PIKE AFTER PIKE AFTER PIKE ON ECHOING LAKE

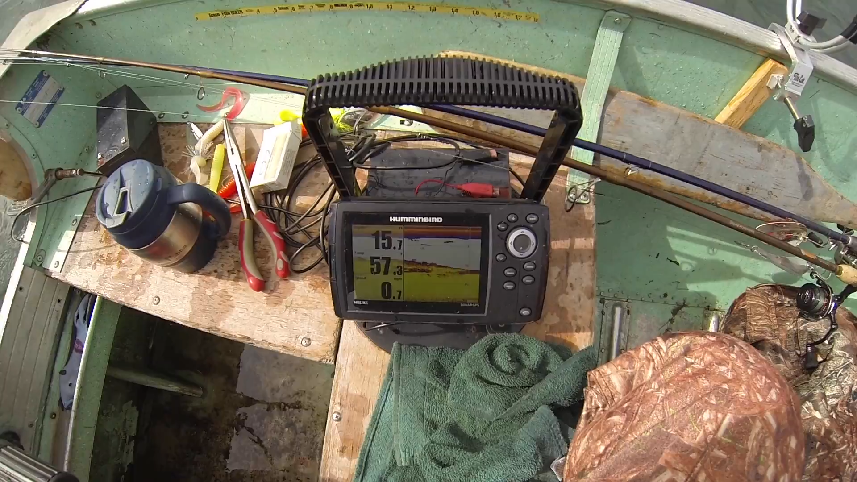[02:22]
the flat a little bit 15 feet of water water but there's still tons of pike out here watch